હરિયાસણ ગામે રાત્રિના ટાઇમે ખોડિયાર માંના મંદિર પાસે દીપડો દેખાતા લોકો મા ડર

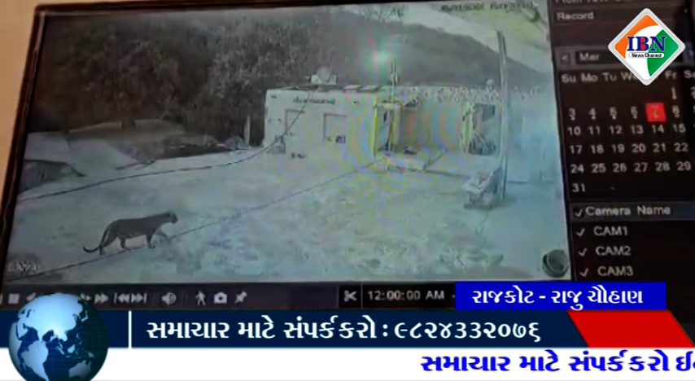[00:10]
રાજકોટ જિલ્લાના ઉપલેટા તાલુકાના હરિયાસણ ગામે ખોડિયાર માતાના મંદિર પાસે રાત્રિના સમયે દીપડો દેખાતા લોકોમાં ભયનો માહોલ જોવા મળ્યો હતો.